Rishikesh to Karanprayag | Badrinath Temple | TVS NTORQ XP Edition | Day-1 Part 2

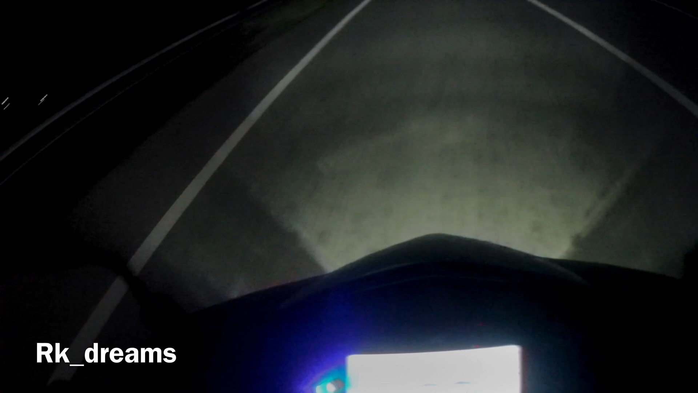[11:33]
तो फिर यहाँ से मैंने सिंपली अपनी जो स्कूटी है उसको हाई बीम पे कर और हमने सिंपली इस एरिया को जितनी जल्दी हो सके क्रॉस करने की कोशिश करी।